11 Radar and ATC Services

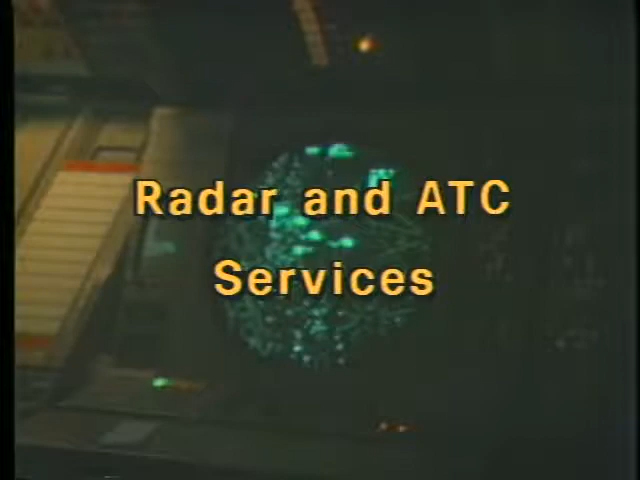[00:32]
this program introduces you to the common facilities found at controlled airports and explains how you as a VFR pilot can efficiently use the services they provide we'll
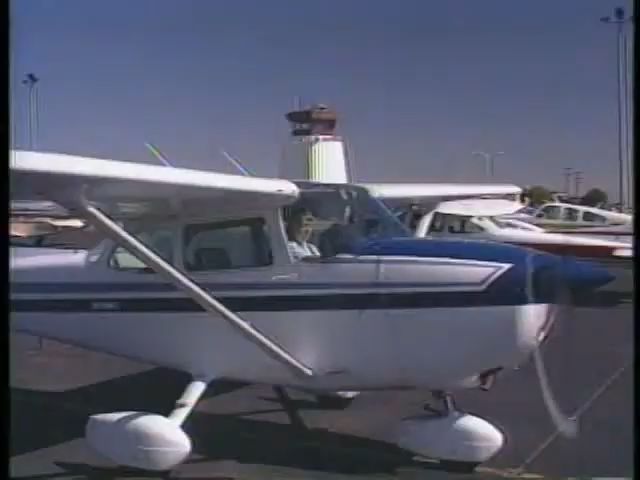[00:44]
also expand on the communication skills needed to fly into and out of areas where an authorization from air traffic control is required let's begin with a look at transponders transponders
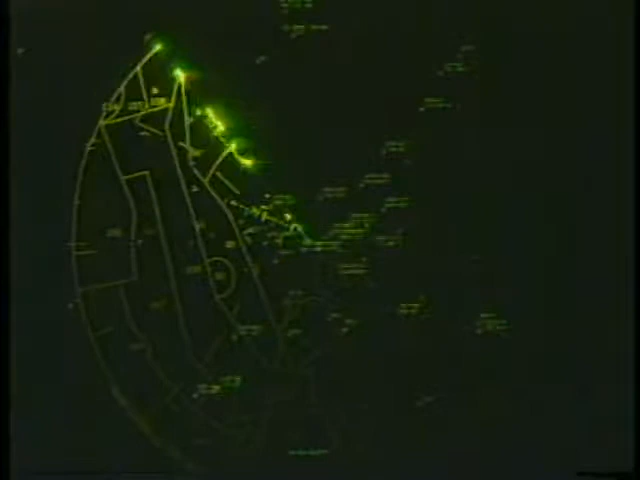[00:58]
are an integral part of the ATC radar beacon system they
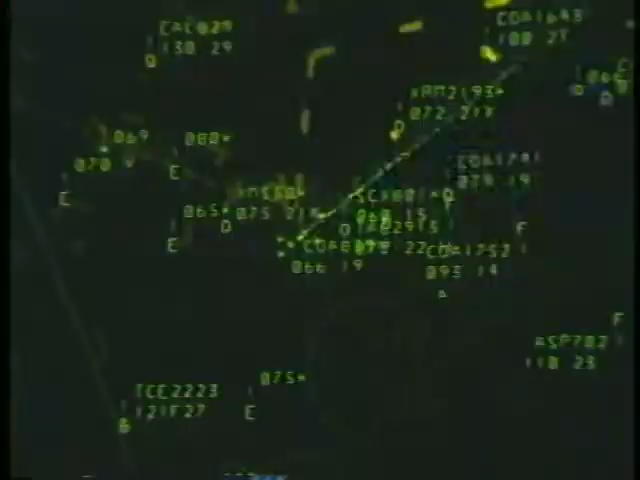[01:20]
reply is decoded and displayed on the controller's screen as a distinctive blip the display of information on the screen depends on what you have set on your transponder
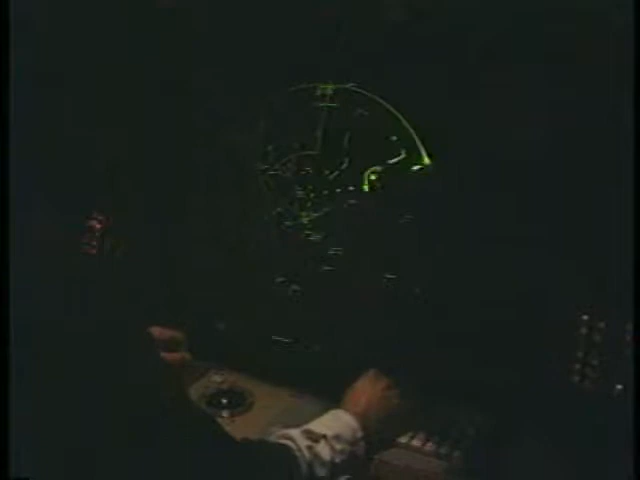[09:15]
the controller will let you know that he has identified your aircraft and will provide you with appropriate instructions Cessna seven four zero
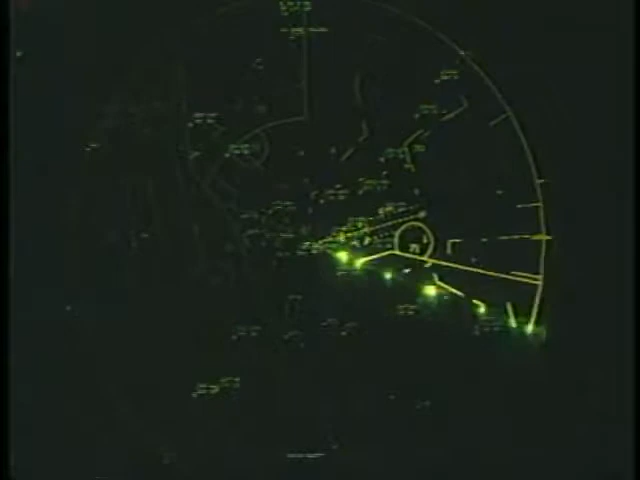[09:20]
radar contact report reaching seven thousand five hundred